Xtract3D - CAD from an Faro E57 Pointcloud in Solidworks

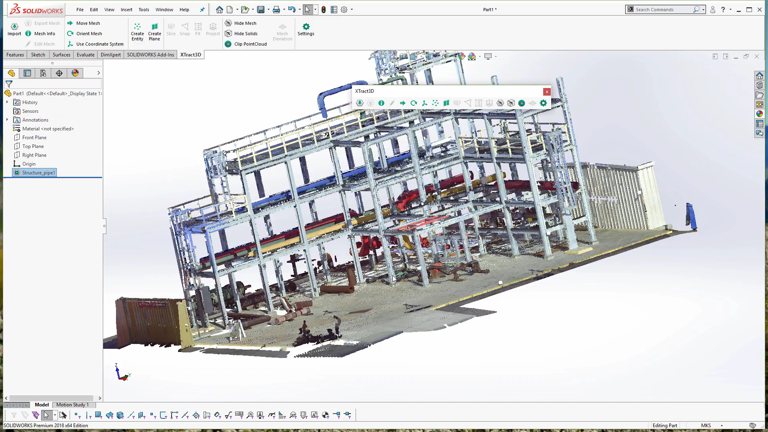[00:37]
But usually it takes a few minutes, but in this case it's instantaneous for purposes of time here.
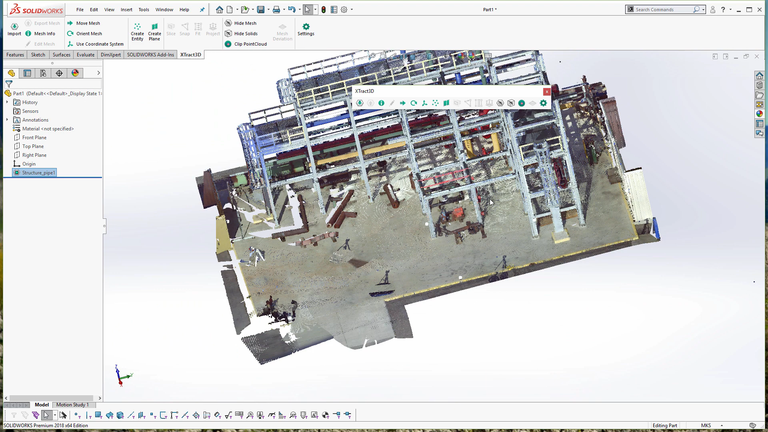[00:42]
And I'm going to show you a couple of the basic tools and workflows that you can use for E57s.
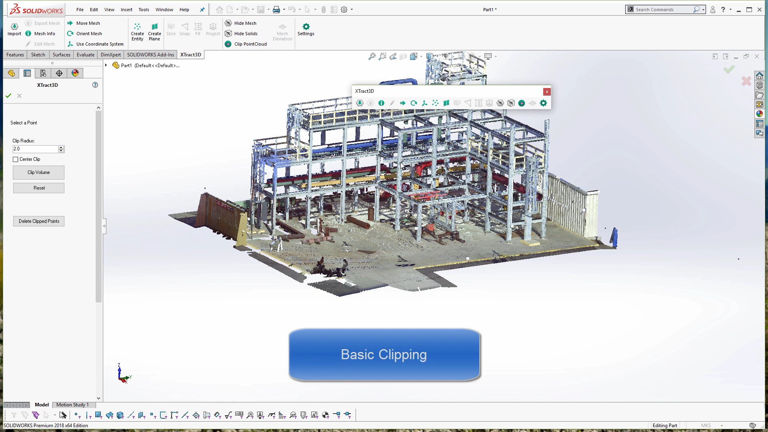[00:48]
The first thing I generally do is to set up some sort of clip volume,
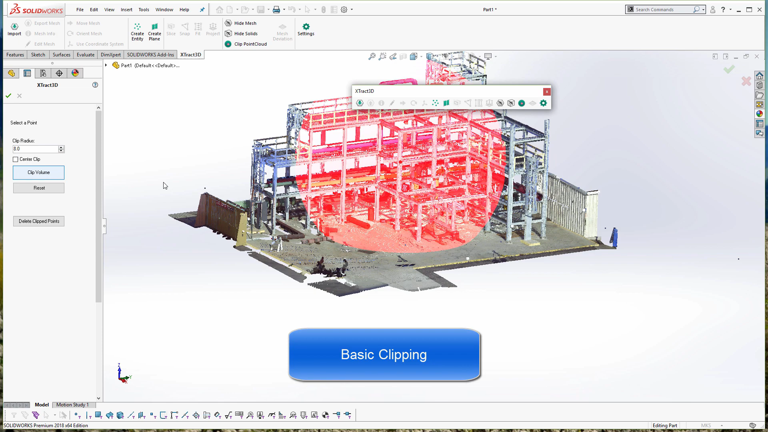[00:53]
just because when I import the E57, they're usually ginormous.
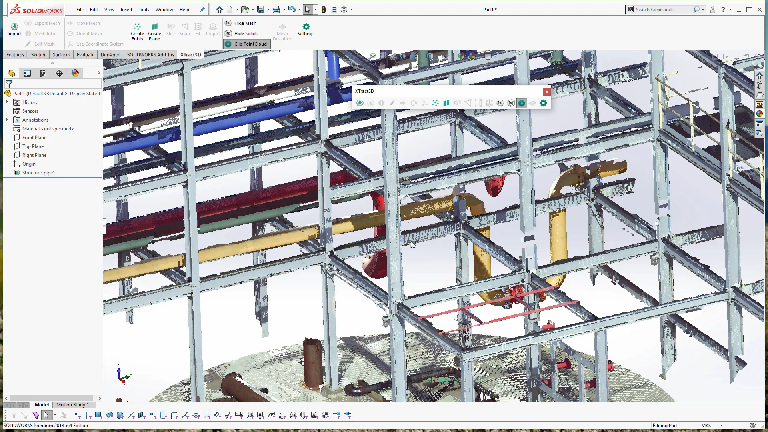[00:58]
And I do really do want to just clip the data to the areas I'm interested in. In this case, I just did a circular clip around the center of it.
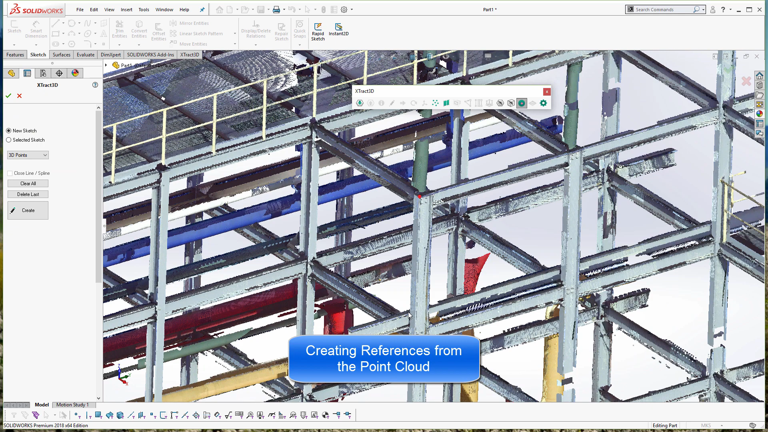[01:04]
And the next thing I'm going to do is just create a couple basic references, and this shows off some of the basic functionality.
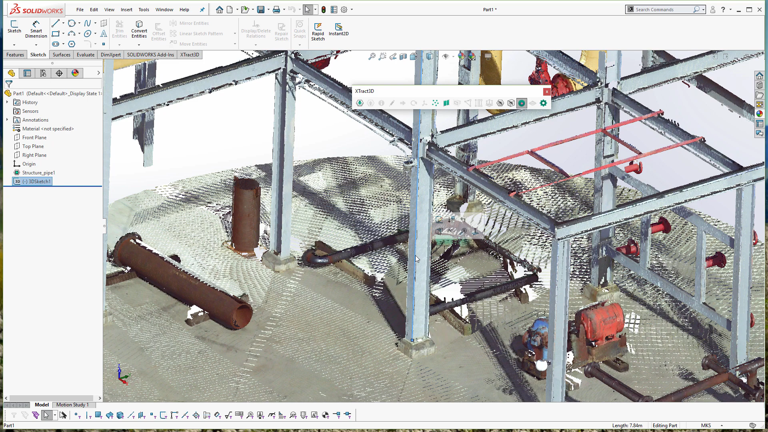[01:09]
In this case, I just created a 3D line segment in SOLIDWORKS by referencing the point cloud. And you can see that the length was about 7 meters there.
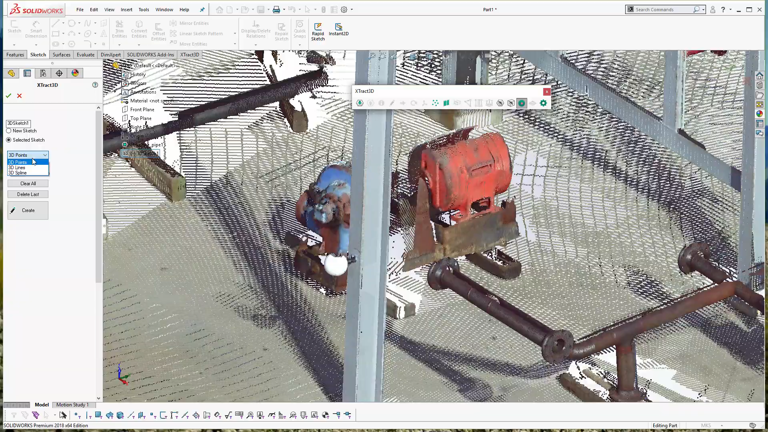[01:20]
For some basic measurements, I'm going to measure this little pipe here very quickly using a line,
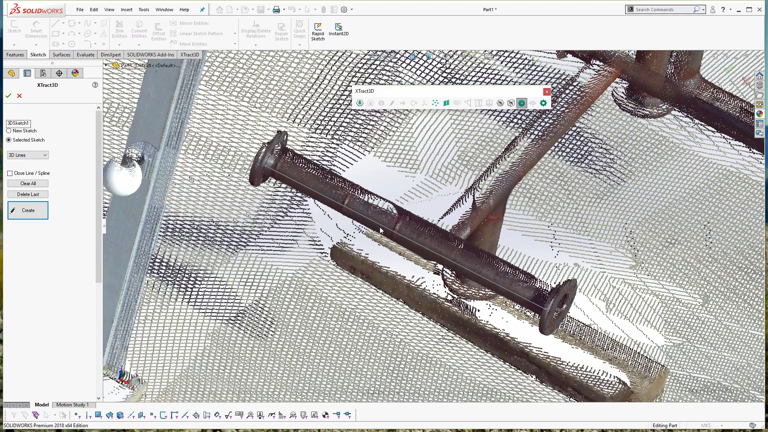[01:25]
and it shows that it's about 1 meter or so, which is about correct.
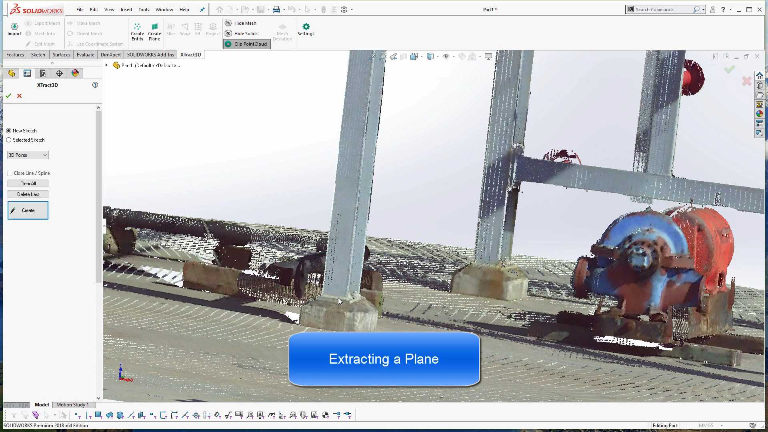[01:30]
Extract 3D tools are relatively straightforward.
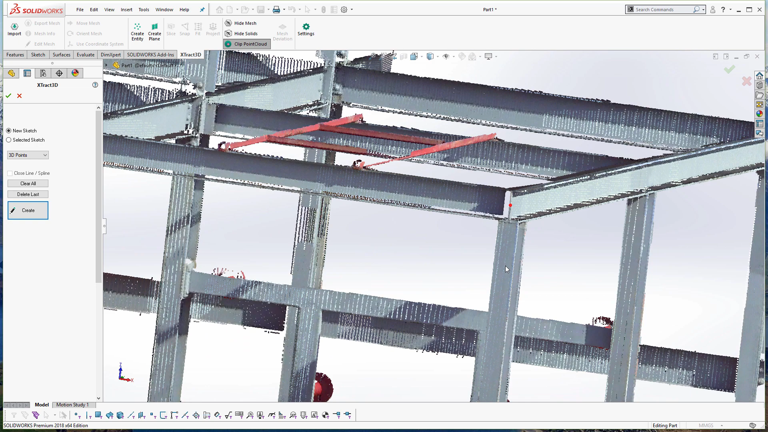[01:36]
Next I'm going to show you how to just extract a couple basic 3D points and create a plane and a bunch of other stuff. This part's relatively straightforward. I essentially just create some 3D points, then create a bunch of line segments around here.
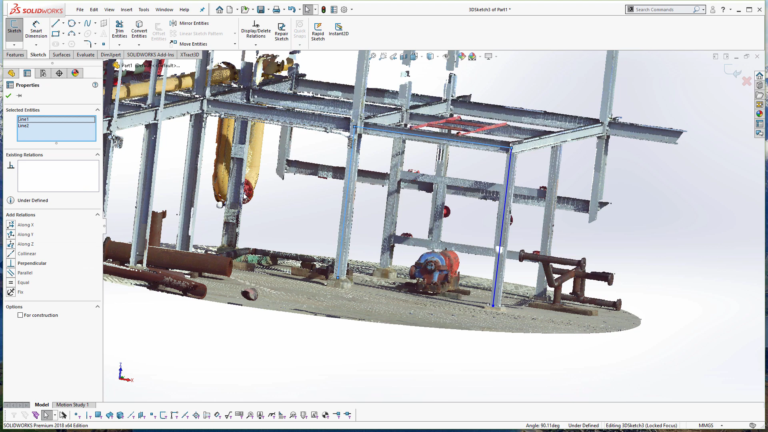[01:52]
Pretty much all the core functionality for Extract 3D works like this,
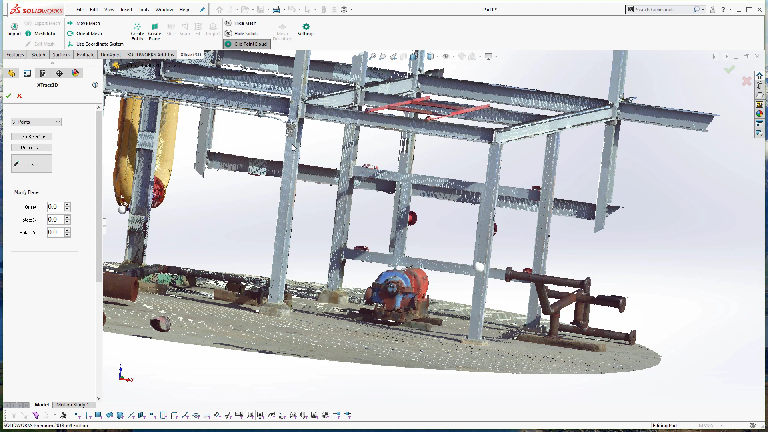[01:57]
which is you use some of the basic tools to reference the point cloud and create a bunch of different primitives.
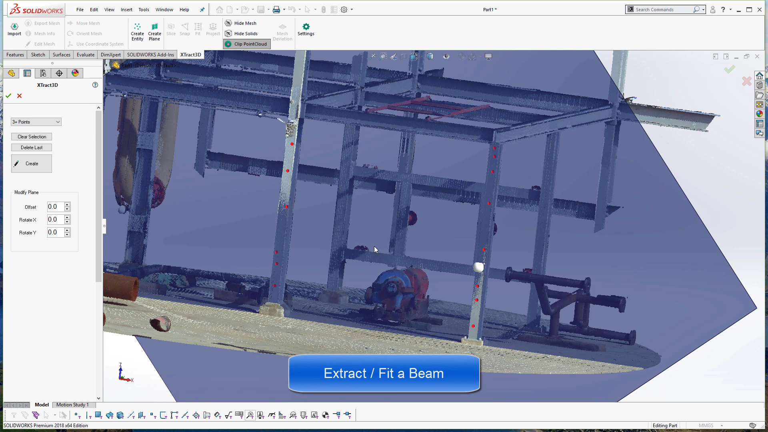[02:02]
In this case, I just showed you how I did a quick plane.
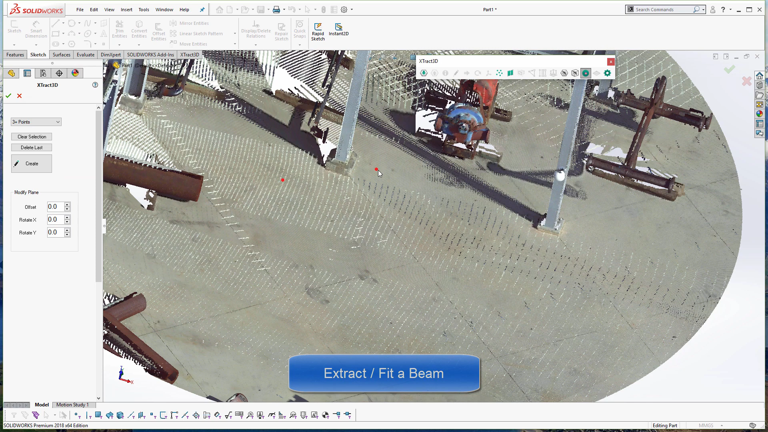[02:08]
The next thing I'm going to do is show off how to extract more useful information.
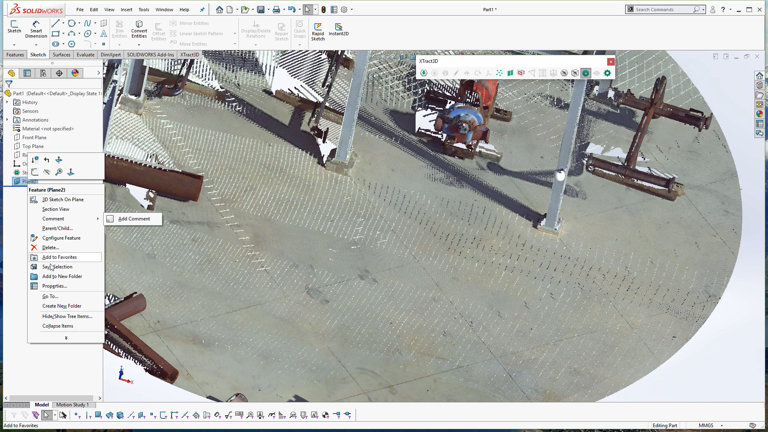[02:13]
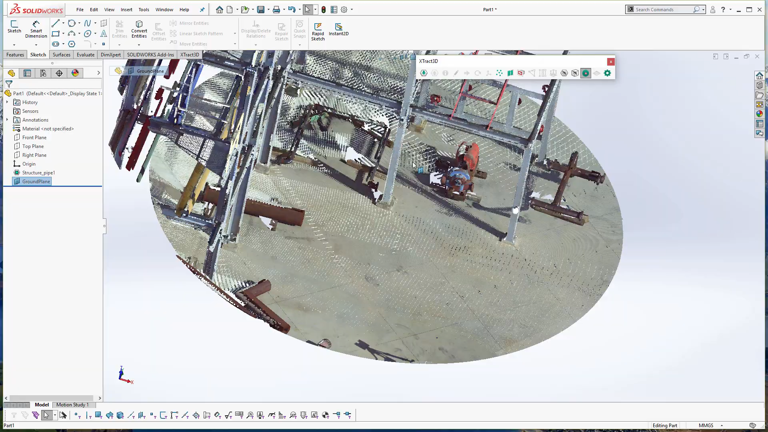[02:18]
I'm going to show you how to extract a couple different planes as well as reverse engineer this beam here.
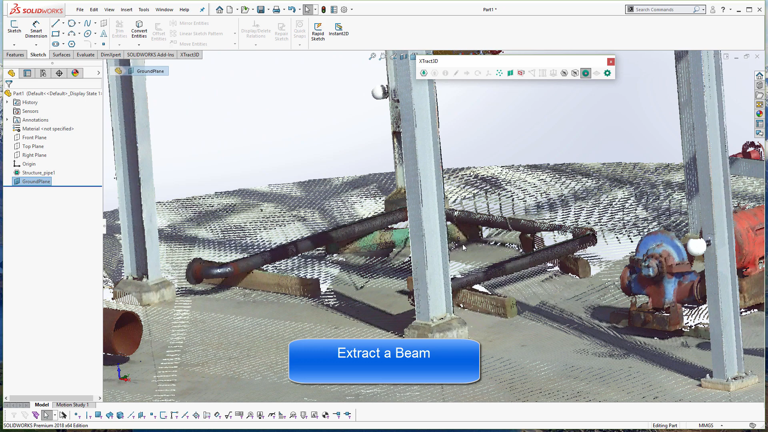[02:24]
The first thing we want to do if we want to extract this beam is to create the plane
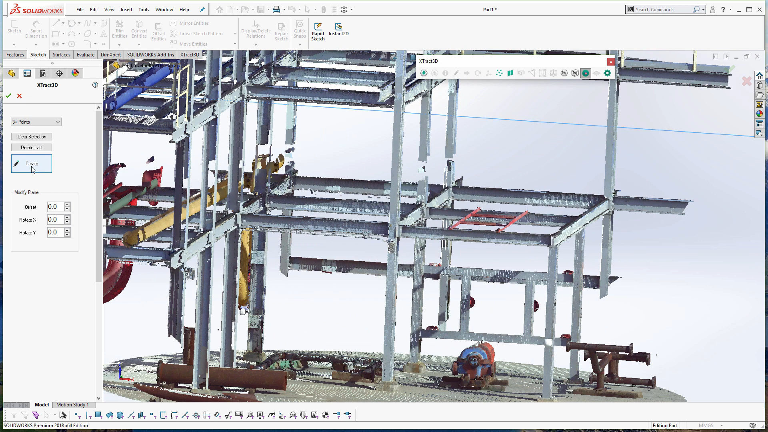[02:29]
or the primary axis that it goes up at.